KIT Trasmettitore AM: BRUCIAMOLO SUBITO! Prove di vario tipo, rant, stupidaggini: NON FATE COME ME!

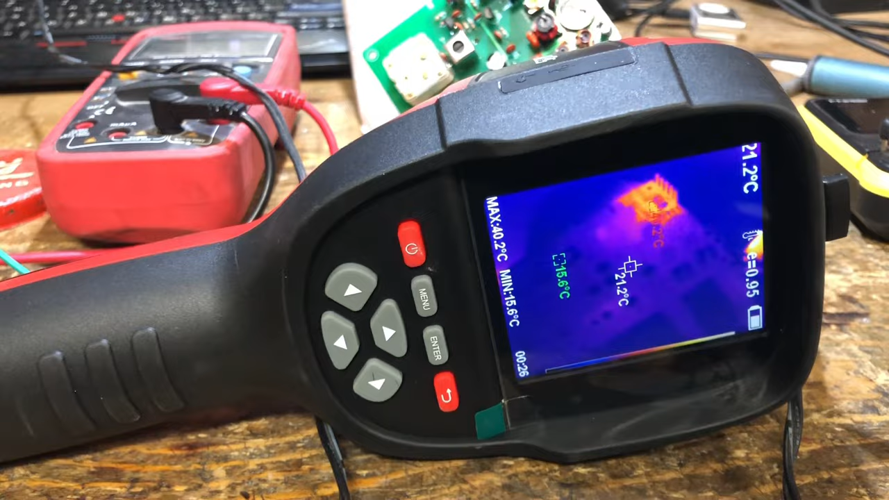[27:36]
On screen: spot 21.2°C, max 40.2°C, min 15.6°C
Ed ecco che cosa scopro Scopro Le temperature Il transistor adesso
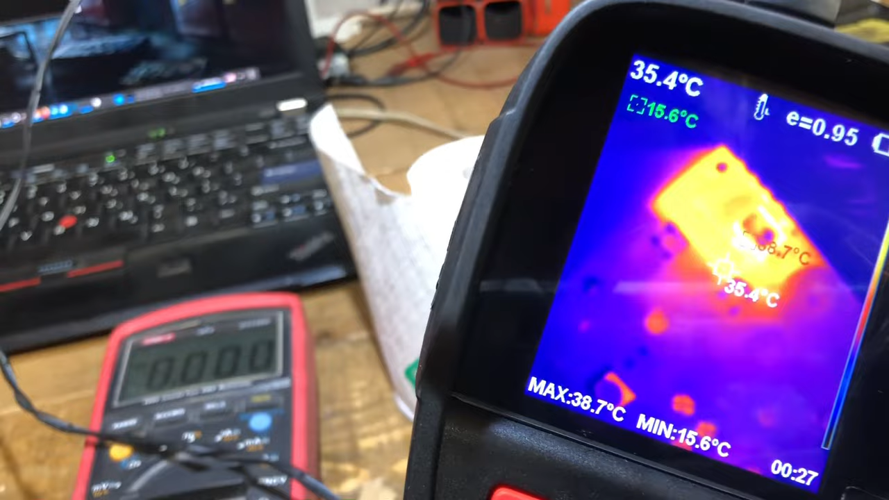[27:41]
On screen: spot 35.4°C, max 38.7°C, min 15.6°C
è Sui 38 gradi Ho collegato a un alimentatore Che mi dà 9 volt E adesso lo verifichiamo Perché A questo punto Voglio verificare tutto Io ho una mano sola Va bene Prendo il treppiede
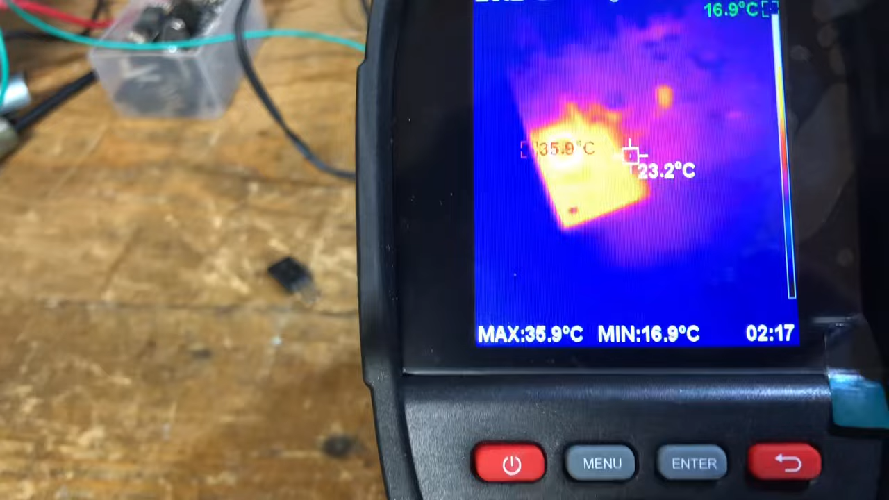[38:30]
On screen: spot 23.2°C, max 35.9°C, min 16.9°C
Siamo sui 36 gradi Per tutto Modula molto bene